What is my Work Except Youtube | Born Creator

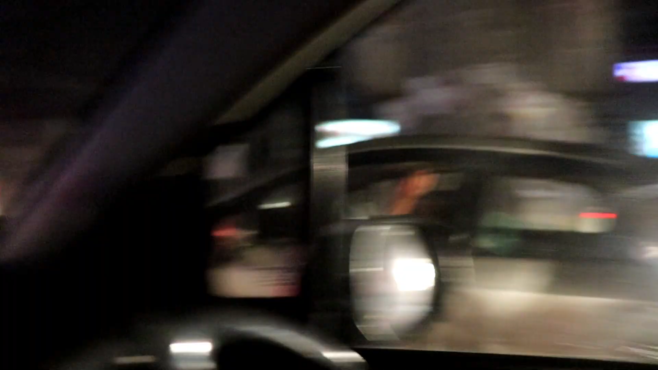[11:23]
जैसे कि आप लोग देख सकते हैं रात हो चुकी है, एक आपको फ्रंट व्यू भी दे देता हूँ जिससे आप लोगों को अंदाज़ा हो जाए कि मैं झूठ नहीं बोल रहा।